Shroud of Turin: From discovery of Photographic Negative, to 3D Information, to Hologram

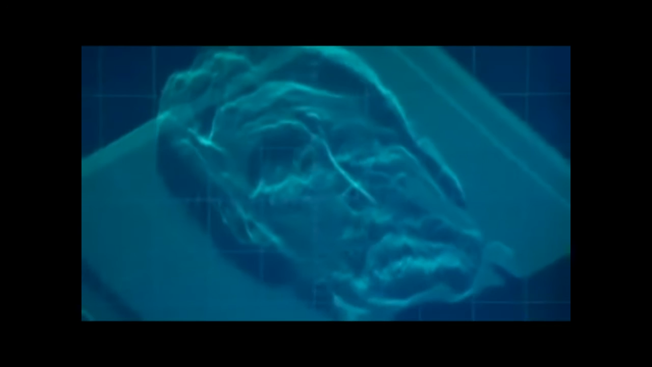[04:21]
This is how every photo appeared. The machine couldn't decipher real height and depth to display a true 3D image.